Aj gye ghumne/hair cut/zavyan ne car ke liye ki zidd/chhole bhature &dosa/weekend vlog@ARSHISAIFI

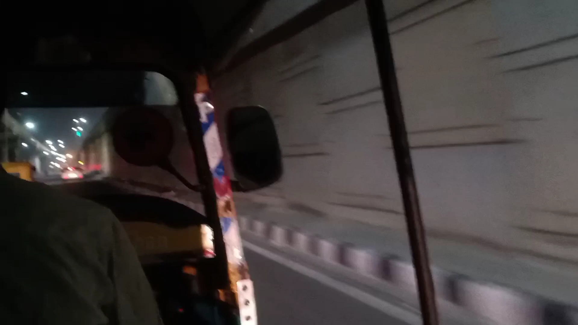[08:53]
रास्ते की थोड़ी सी एक क्लिप बना ली थी मैंने और बहुत अच्छा सीन लग रहा था रात का टाइम था